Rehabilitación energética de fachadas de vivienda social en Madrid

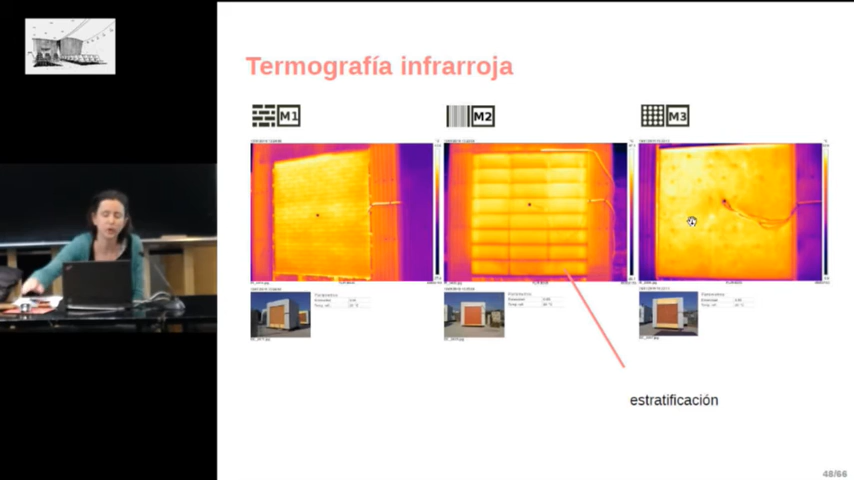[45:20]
En cada una de estas piezas, ¿no? Está más oscura abajo y más clara arriba, como en el total de la fachada, aunque tiene muy poca altura. Y aquí se pueden ver los anclajes del sistema de aislamiento por el exterior, ¿no? Estos serían estos puntos de aquí. También medimos flujo de calor durante varios periodos, tratando de estimar los valores de U reales, de la transferencia real, ya no de los de catálogo.